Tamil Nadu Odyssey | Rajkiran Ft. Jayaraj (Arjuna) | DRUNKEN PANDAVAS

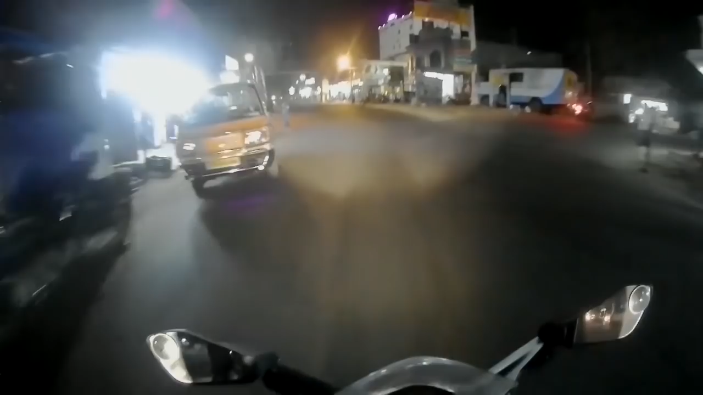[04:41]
And that's Kanyakumari for you guys.
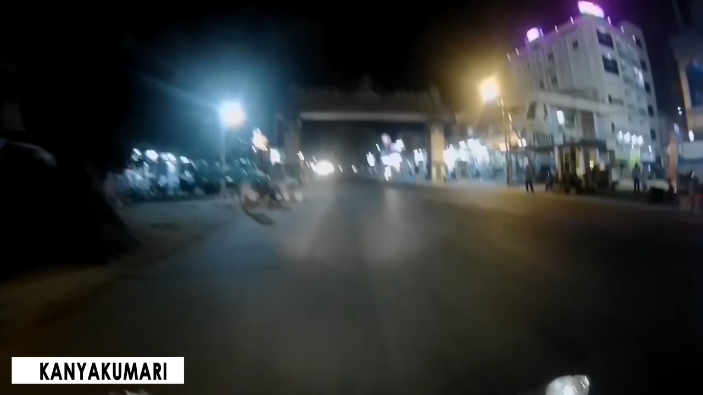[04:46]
So just now we entered Kanyakumari.